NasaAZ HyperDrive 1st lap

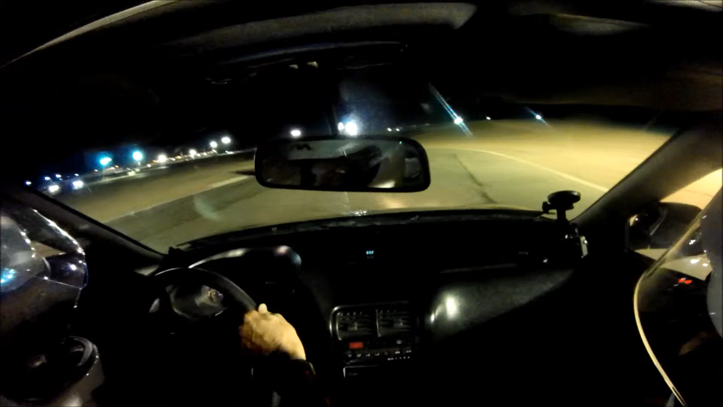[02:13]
Now run right down this line. Stay left. Stay left. You're looking at your other two cones right here. Turn right there. Touch that curve. Don't look at the car in front of you. You can't. Go right to this one. I'm sorry if I'm grabbing the wheel. No no no stay back. No passing in here. Okay stay there. Now track out. You're going to go right out to the edge of the track to the right. Don't watch the cars in front. I know that's hard to do. But that's what you got to do.
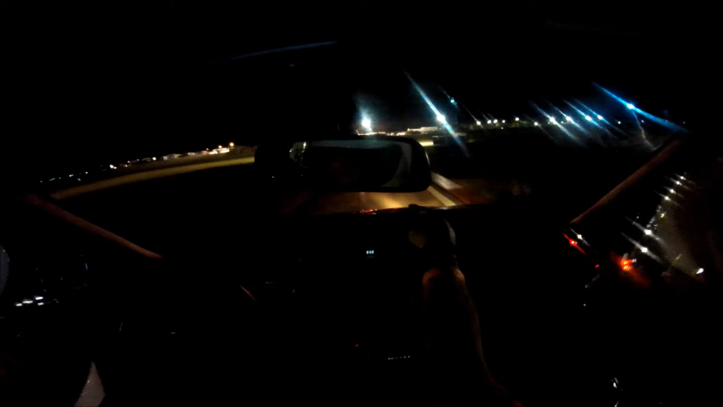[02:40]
Now this curve. Touch it. Go now. Now hold the wheel. This is a weird turn.
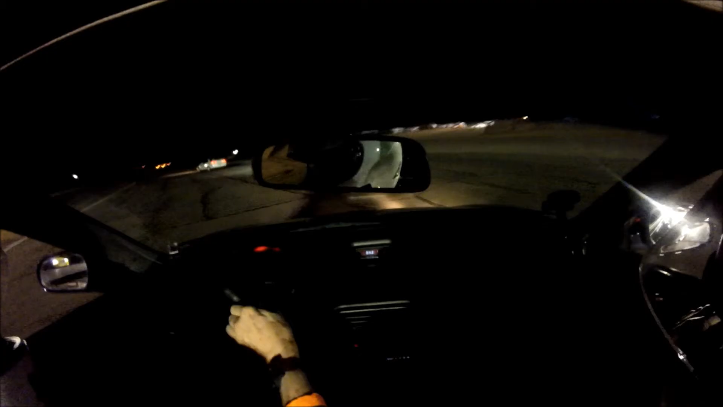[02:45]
Hold the wheel. Hold the wheel. You're going to come right back to this curve. See how that works? Yeah. Stay left.